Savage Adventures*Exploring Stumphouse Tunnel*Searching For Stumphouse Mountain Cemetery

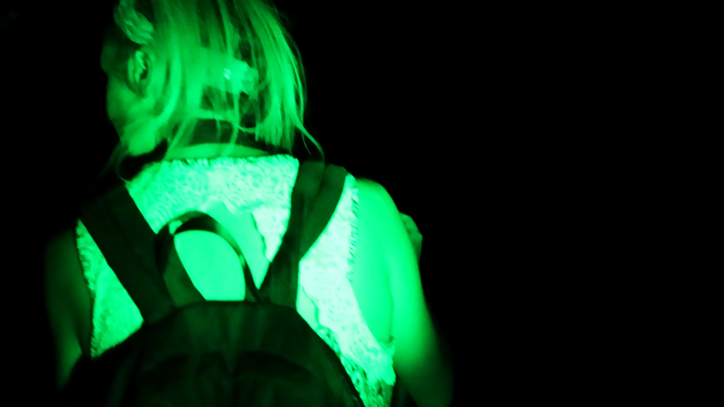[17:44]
Oh my god, it's so cool. I got the night vision light on. So it's like mega dark in here. All they can see is you right this second.
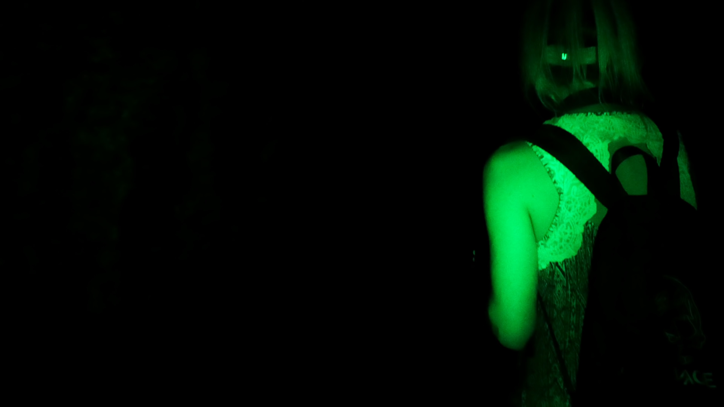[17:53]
What was that? Where's that coming from?